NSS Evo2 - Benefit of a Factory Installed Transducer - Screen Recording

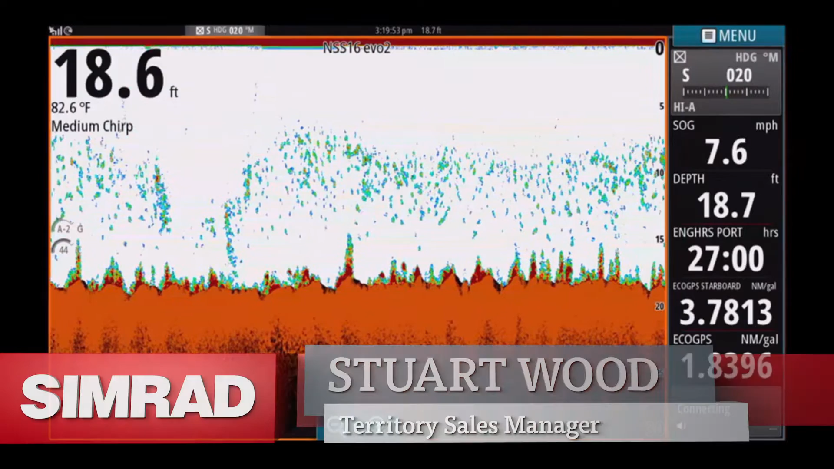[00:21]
On screen: water 82.6°F, speed 7.6 mph
Okay, we're looking at the full-screen sonar mode on the NSS16 EVO2. We're about to demonstrate a factory install B175 medium frequency transducer and how it performs at speed as it's been ideally positioned to optimize sonar performance. So if we can slowly increase speed now and we'll talk you through how we're looking. So far you can see the screen is clean,
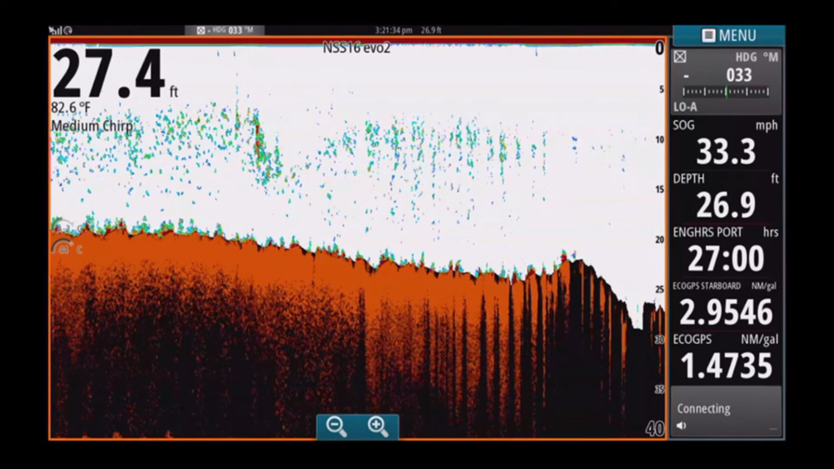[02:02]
On screen: water 82.6°F, speed 33.3 mph
So now you can back it off. All the way up to 35 mile an hour and it was still flawless, didn't even look like losing bottom.